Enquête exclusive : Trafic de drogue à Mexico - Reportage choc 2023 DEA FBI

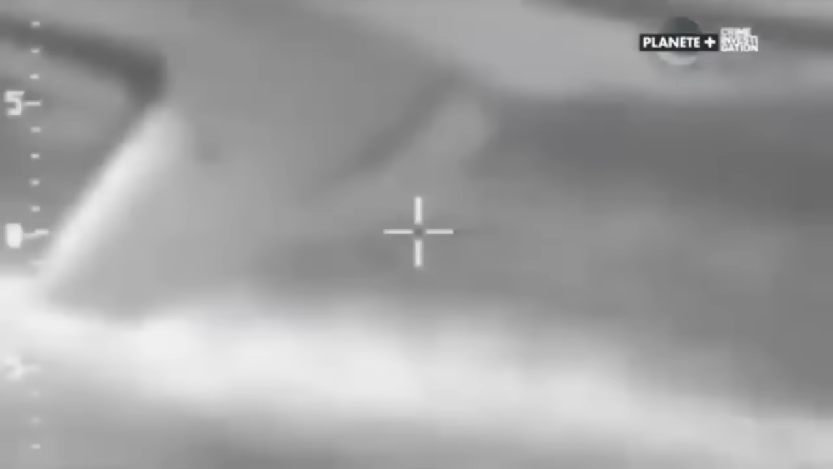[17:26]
capables de voler très près du sol pour éviter d'être repérés par les radars.
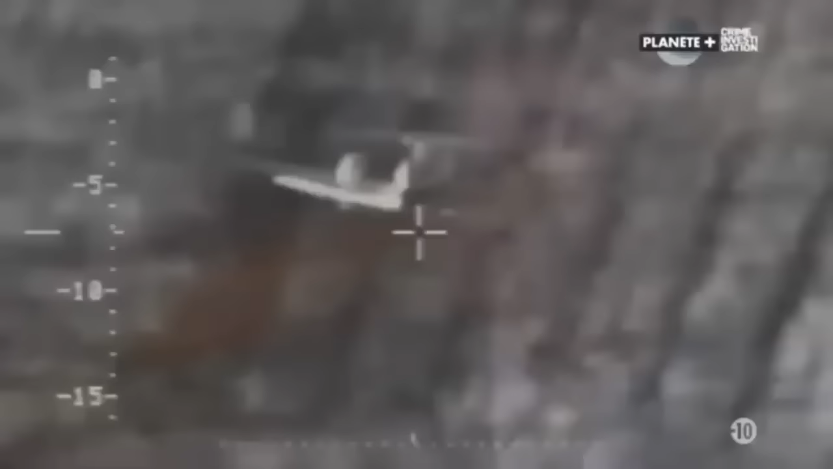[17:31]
En faisant des passages répétés, ils ont réussi à connaître les limites du radar.
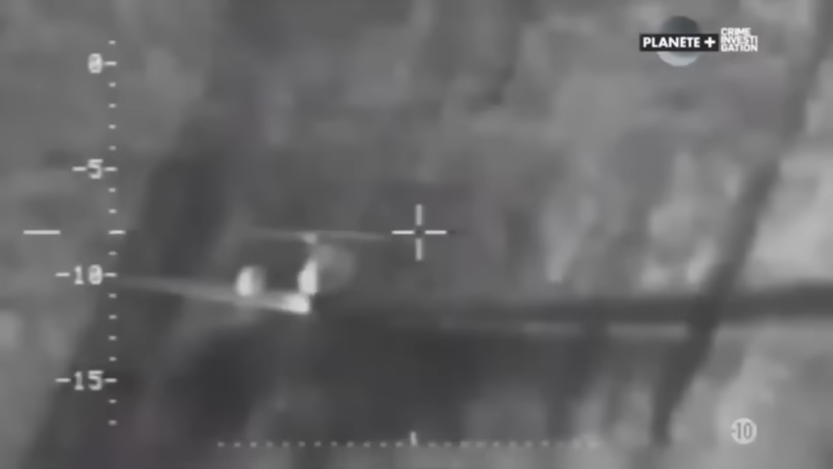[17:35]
Et ils réussissaient à passer inaperçus en volant très près de l'eau ou des montagnes.
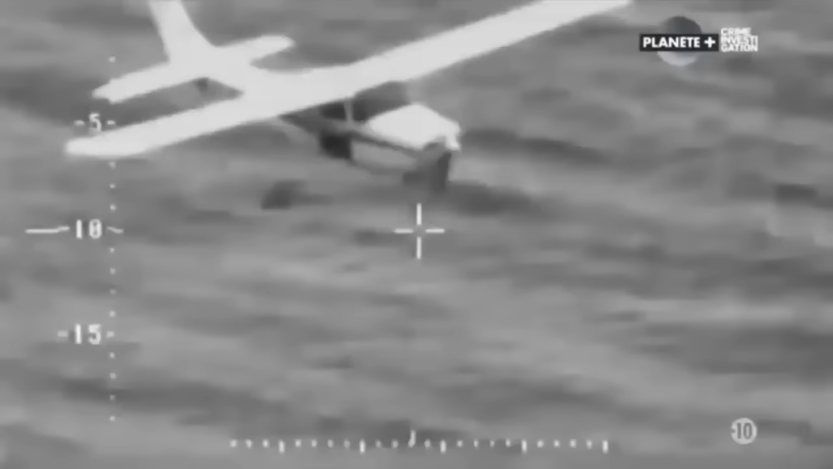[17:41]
S'ils réussissaient, ils étaient très bien payés.
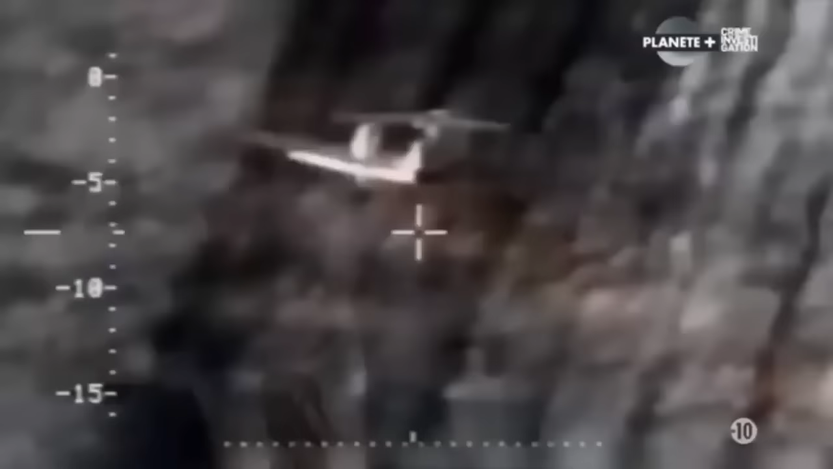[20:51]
Il survolait la région en avion
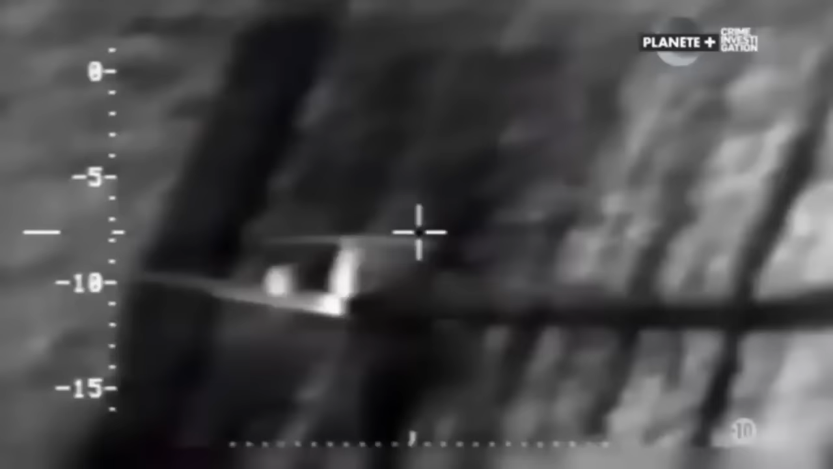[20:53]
pour repérer les champs de cannabis au milieu du désert.